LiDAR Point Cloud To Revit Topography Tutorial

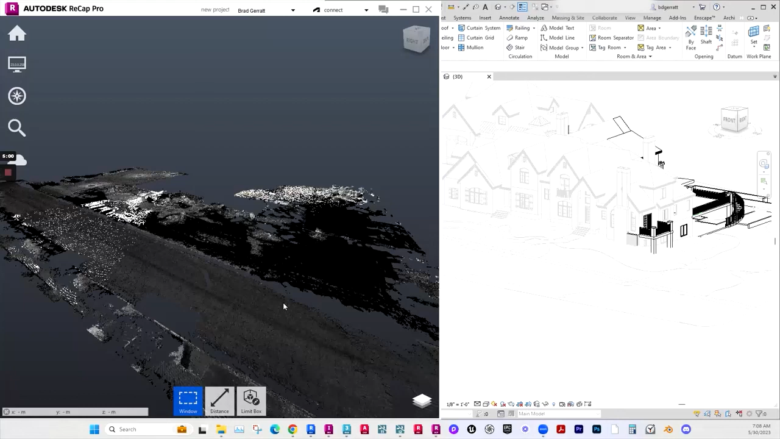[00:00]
This will be a tutorial of how to convert a point cloud into a toposervice in Revit. Hey everybody, I usually don't post tutorials but I am today and if you like this tutorial let me know and I can create more. Also I'll be posting some on my YouTube channel so if you want to go check out the YouTube channel there will be tutorials from time to time. But this one is going to be about how we can create a Revit topography from a point cloud generated from LiDAR or photogrammetry.
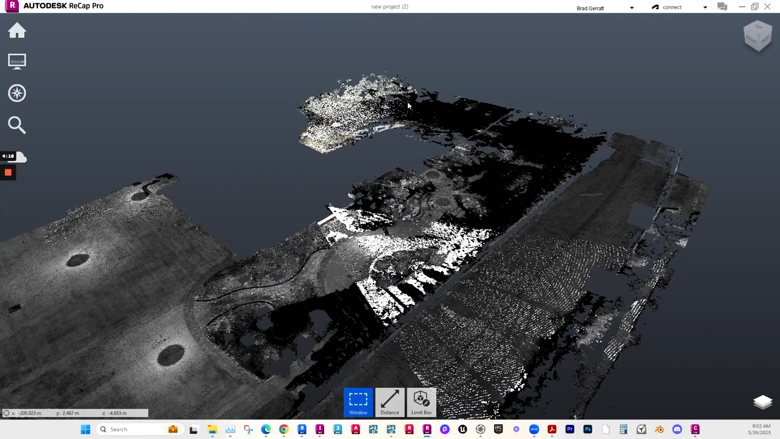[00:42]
So I'll just get into it now. There are several ways that we can do it but first we have to clean up our point cloud. So here I've taken out the house and I've cleaned up the trees, taken out the fence so that I just have a surface. So what we need to do is convert this to data that Revit can use. We could either convert it to a mesh and get a DWG that Revit can read or we can convert it to a CSV file or a TXT file. I'm going to focus in this tutorial on how to use InfraWorks to do this but I'll shortly speak about how we can do it with others. And the first is right here inside of ReCap we can generate a mesh.
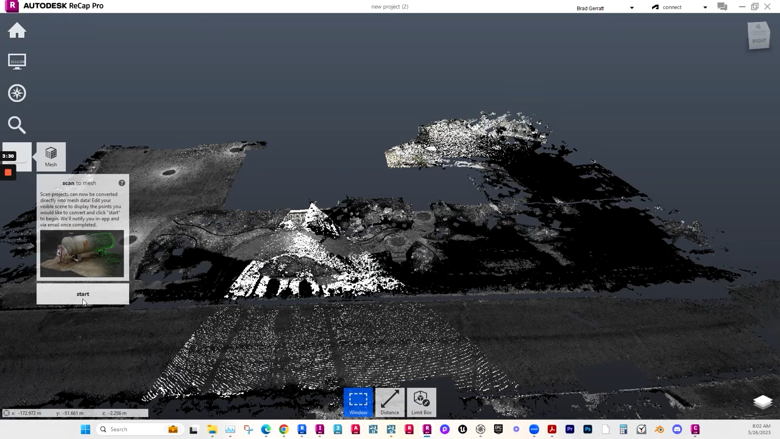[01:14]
Unfortunately this costs Autodesk credits and Autodesk credits are way more expensive than they should be so we won't use that.
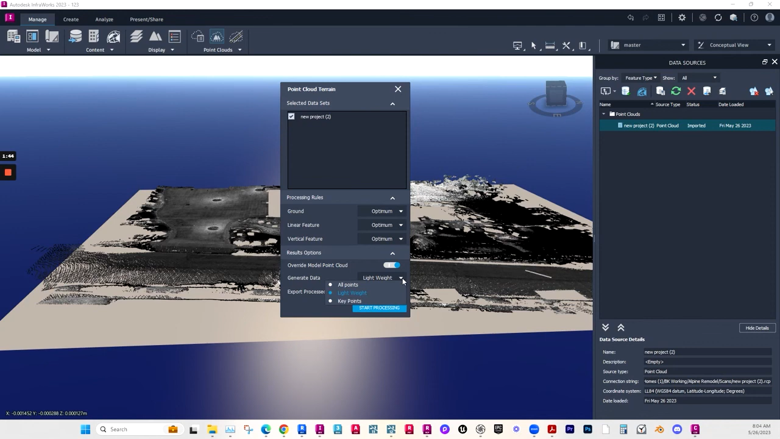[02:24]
I don't want a heavy surface so this is ideal. So I click start processing and I'm going to pause this.
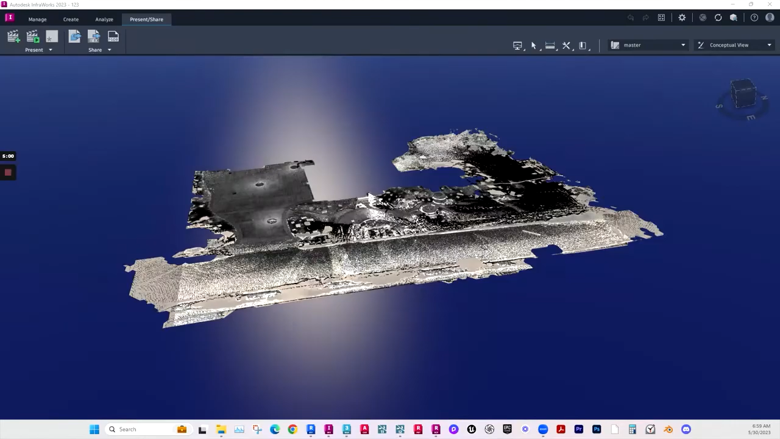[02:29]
OK, we now have that surface generated.
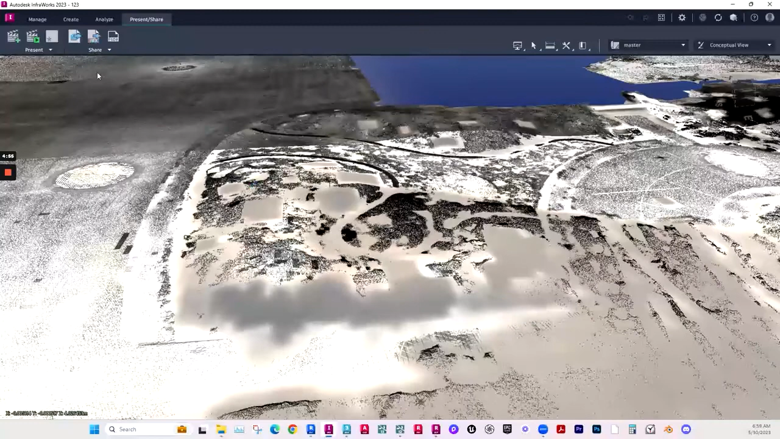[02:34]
Now what we need to do is export it as an FBX. So right here is where we can select the destination folder and give it a name.
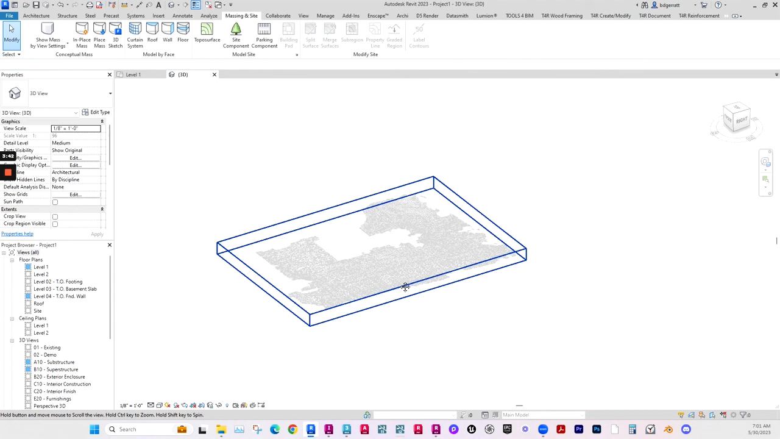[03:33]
And to solve that problem, what I do is I export a DXF file.
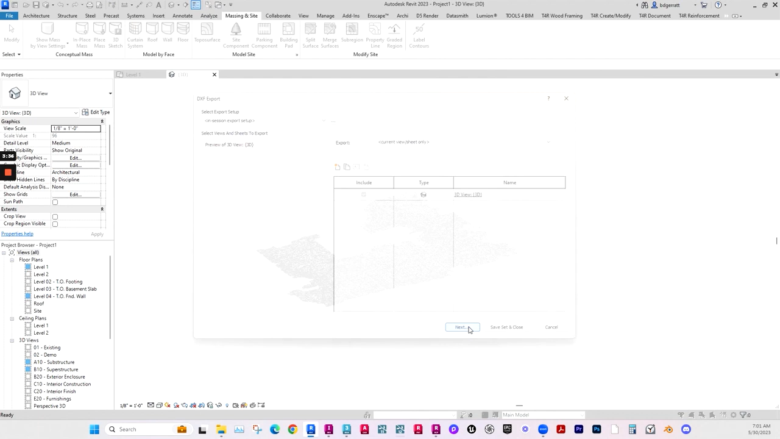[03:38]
And then I'm going to import that DXF file.
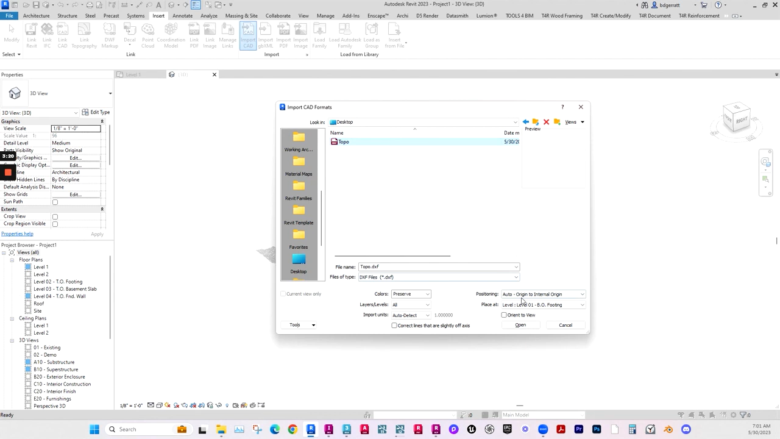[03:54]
I need to make sure that it's on the same level as my DWG, which was level 1.
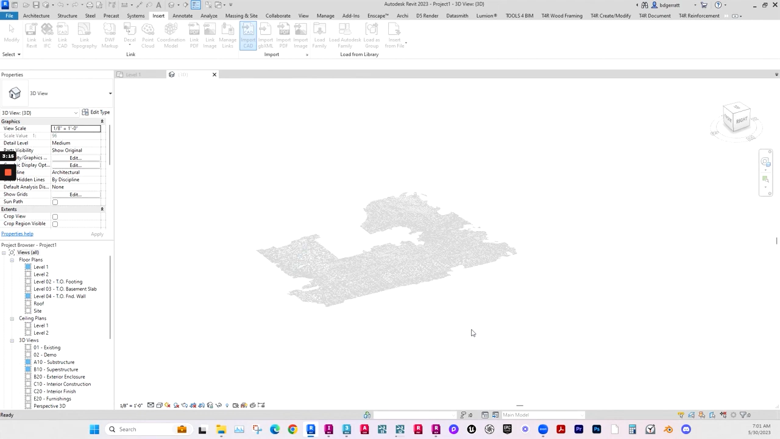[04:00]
OK, now they're exactly in the same spot.
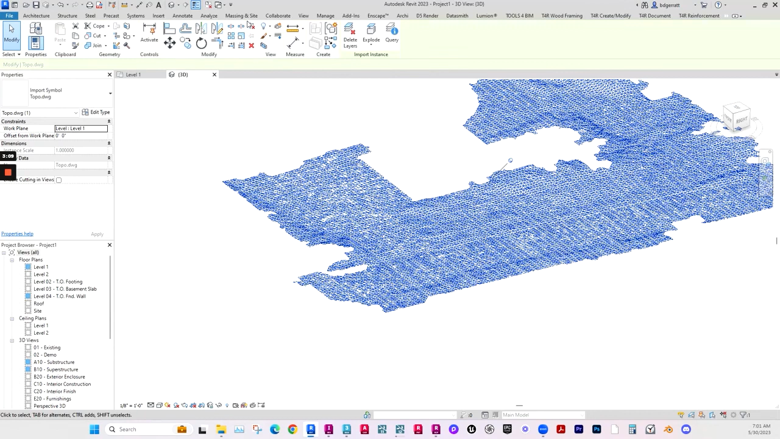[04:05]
So I'm going to unpin the DWG and delete it. And now when I create my surface, it will actually give us points.
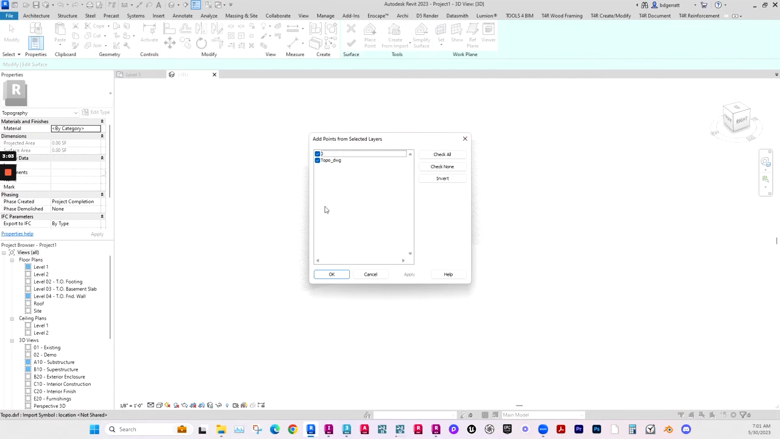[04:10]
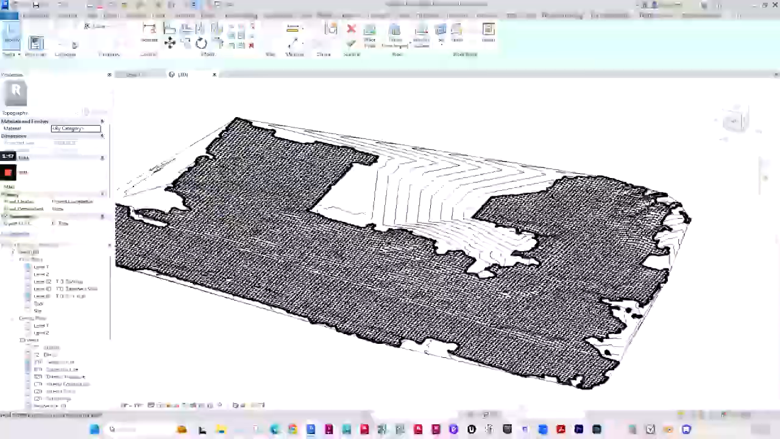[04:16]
And there you go. It's about the perfect amount to get enough detail,
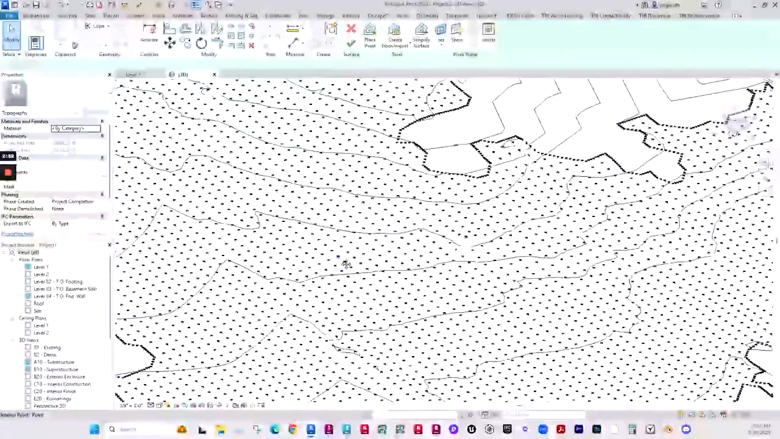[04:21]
but not so much that it's impossible to use.
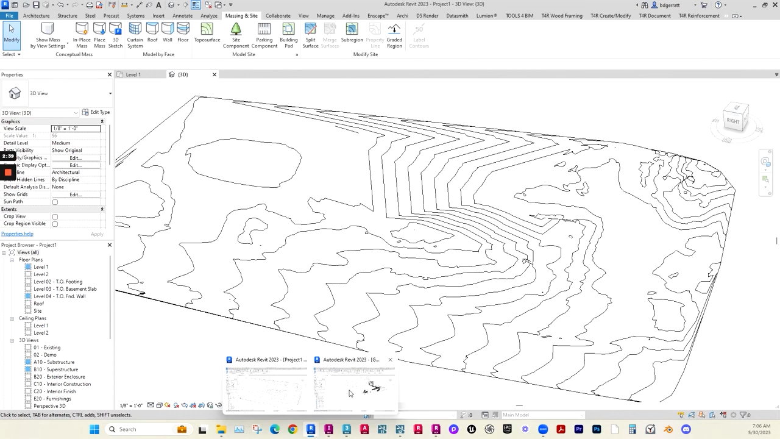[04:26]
And that is how you can generate a Topo service from a point cloud.